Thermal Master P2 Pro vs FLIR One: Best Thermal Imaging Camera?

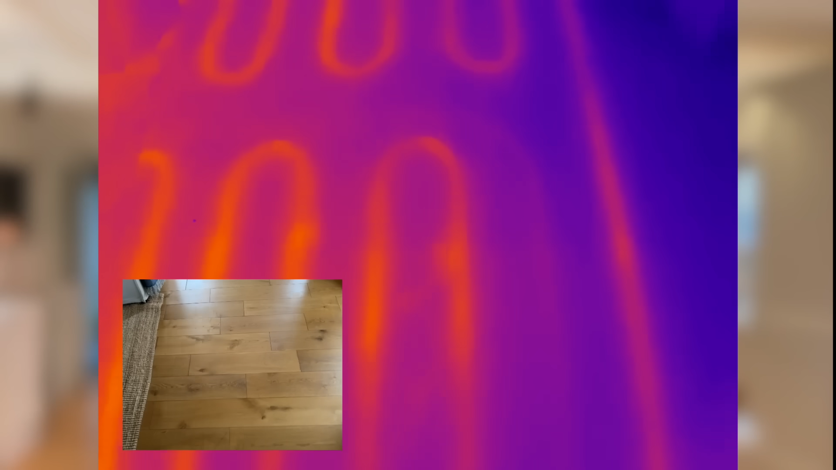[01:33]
If you've got underfloor heating, it's a fantastic way of visualizing heating patterns and you can see if the pipes are warming up evenly and if there are areas that are not performing as well as they should be. The P2 Pro has some great features for making these checks even easier.
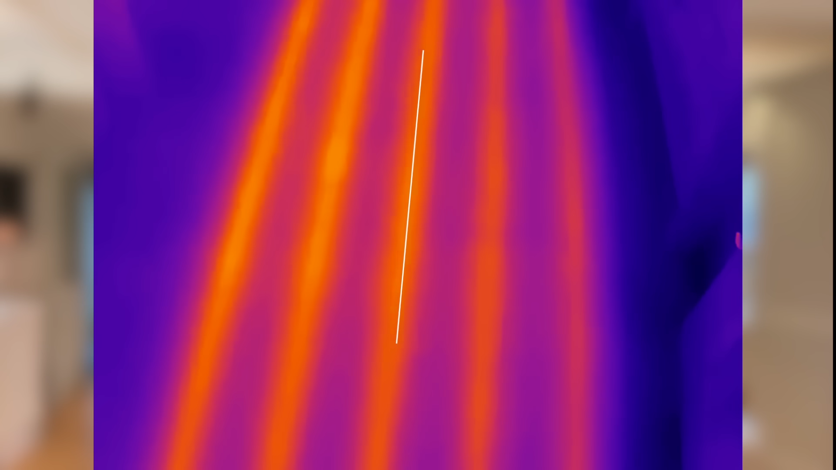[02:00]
There's also a feature where you can draw a line to monitor the temperature along something like a pipe or a section of underfloor heating.
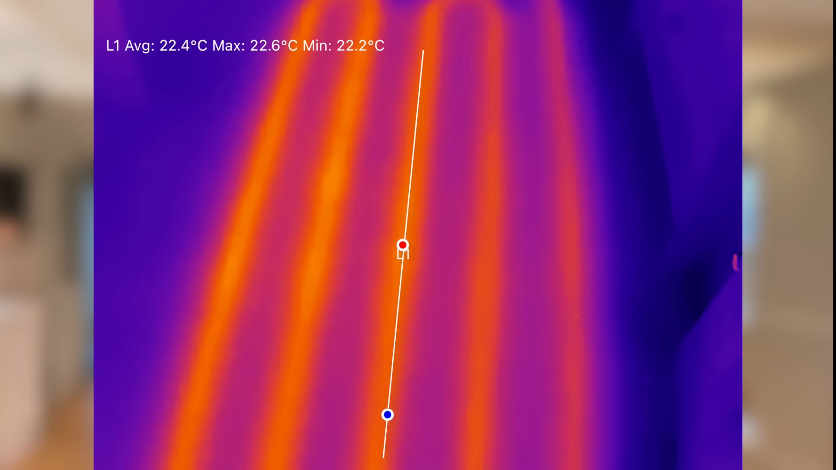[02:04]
On screen: max 22.6°C, min 22.2°C
It gives you the average reading which makes it perfect for getting a sense of how consistent the heat output is.
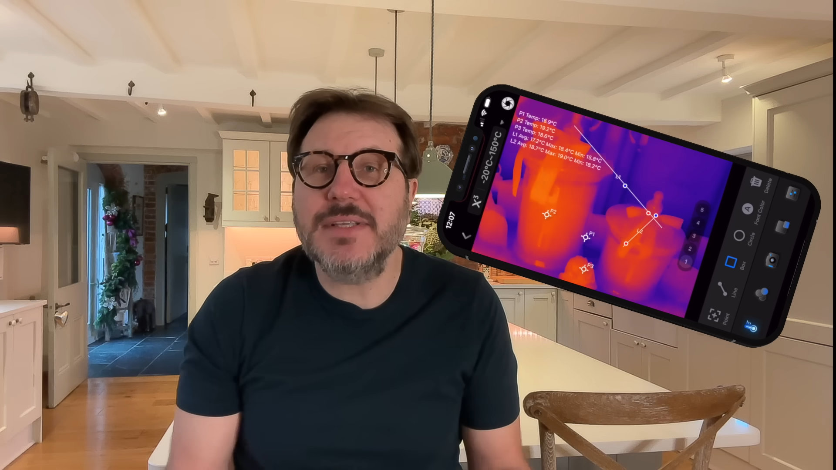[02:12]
And if you want to monitor an area, you can draw a box or a circle to get an average temperature for that zone. It's a really clever way to get more precise data. One of my favorite features of the thermal master P2 Pro is the picture in picture mode.
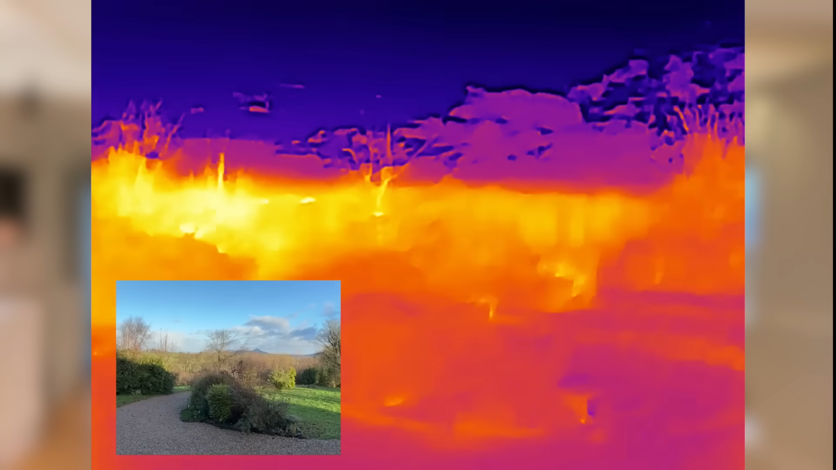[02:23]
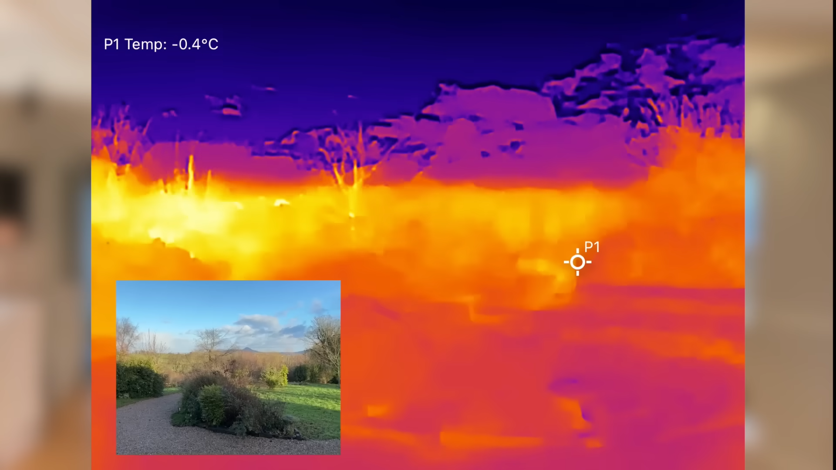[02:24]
On screen: spot -0.4°C
This lets you overlay the thermal image directly onto your phone's standard camera view so you can see exactly where the hot or cold spots are in the real world.
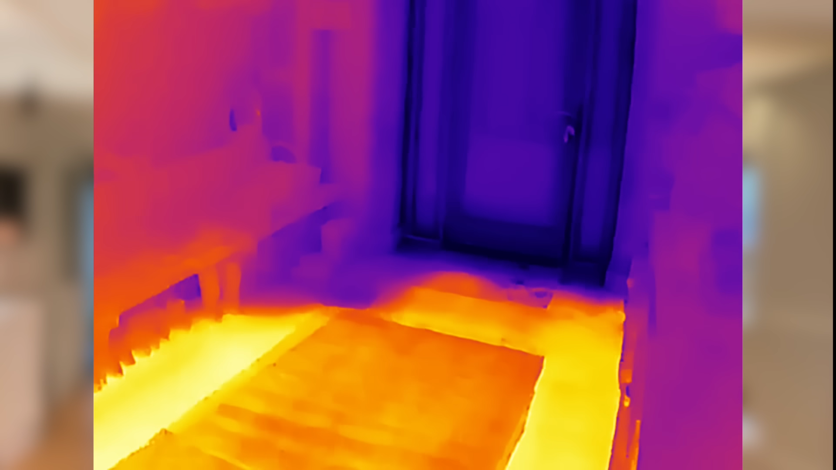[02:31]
It's incredibly useful for tasks like finding drafts around doors or windows or pinpointing insulation gaps in walls.
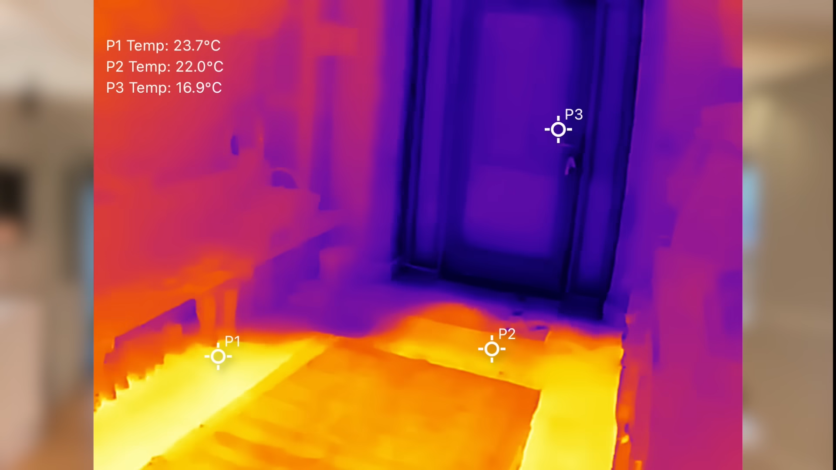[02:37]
Instead of trying to match a standalone thermal image to a physical area, picture in picture gives you a clear combined view that makes identifying problem areas faster and a lot easier.
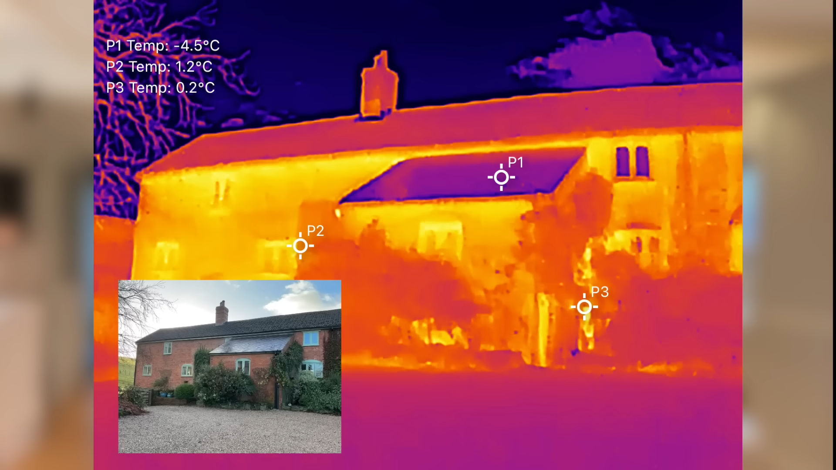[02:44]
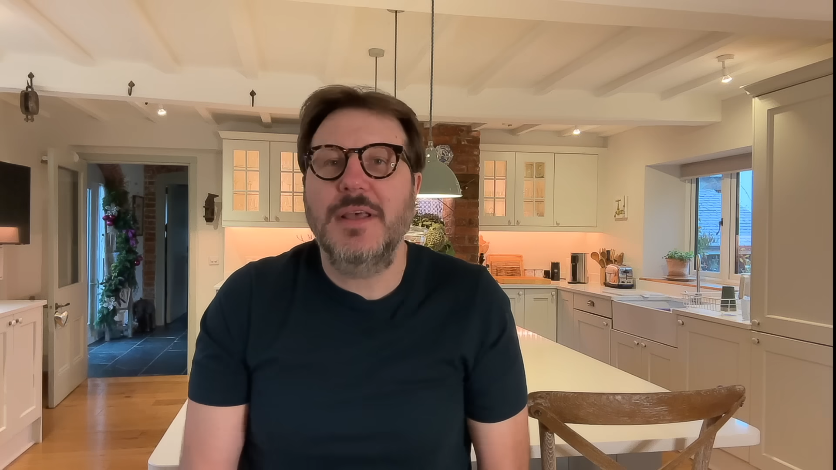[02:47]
Image quality is another area where the P2 Pro really shines.
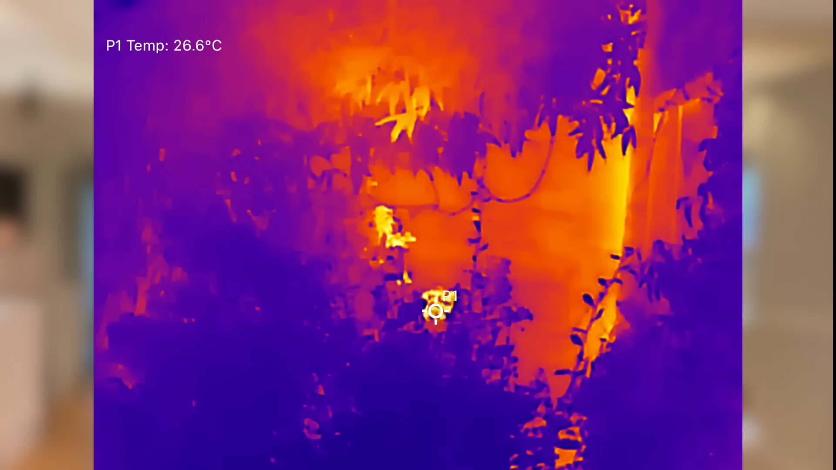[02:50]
On screen: spot 26.6°C
The thermograms it produces are sharper and more detailed than the Fleur one.
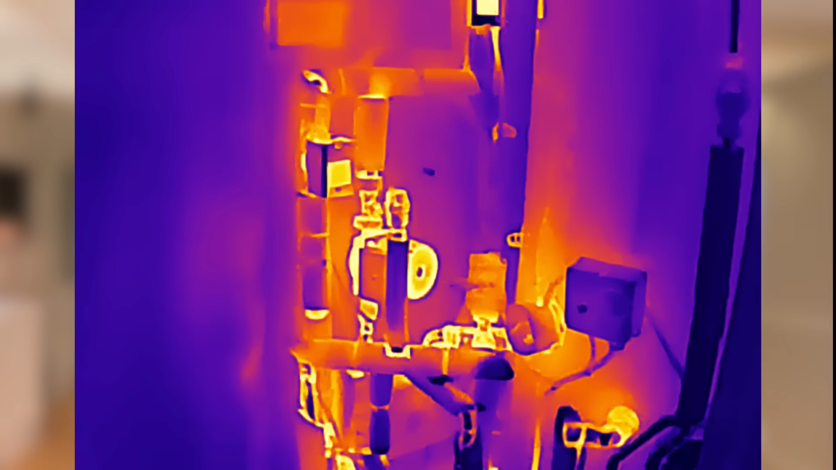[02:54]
That extra clarity makes it so much easier to spot subtle temperature differences like heat escaping through poorly insulated walls or gaps around doors and windows.
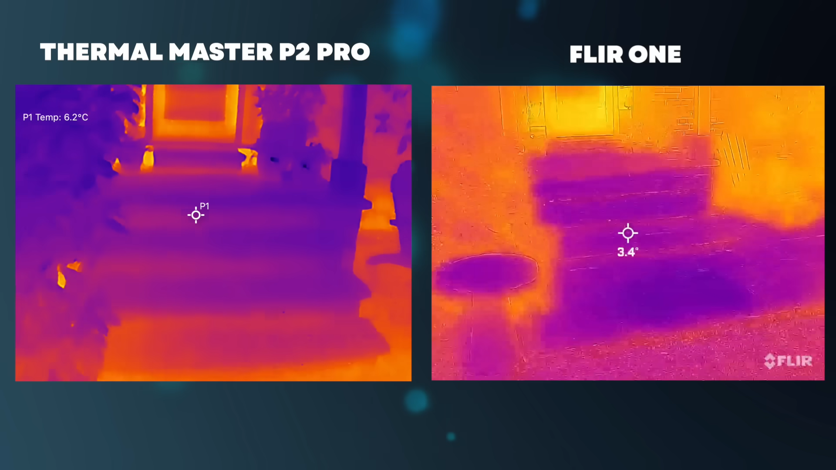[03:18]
Now let's talk about temperature range. The P2 Pro can measure up to 600 degrees centigrade, which is way beyond what the Fleur one could do.
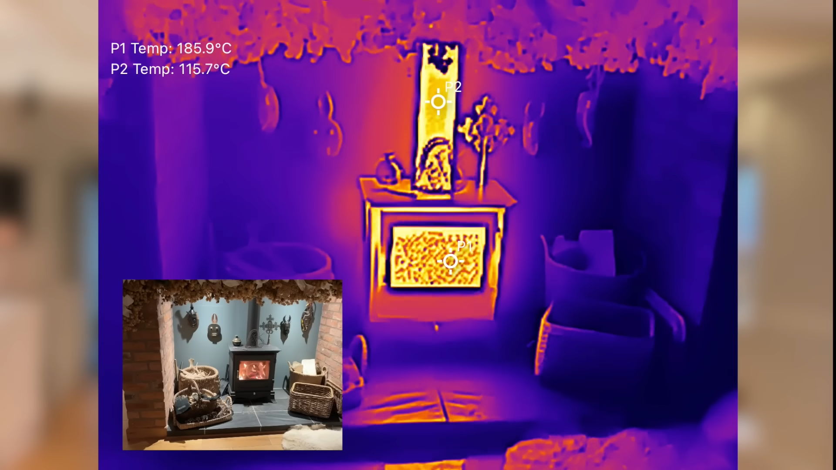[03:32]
For most homeowners you're probably not hitting those extremes, but if you're checking things like stoves, boilers or other high temperature appliances, that extra range gives you a lot more flexibility.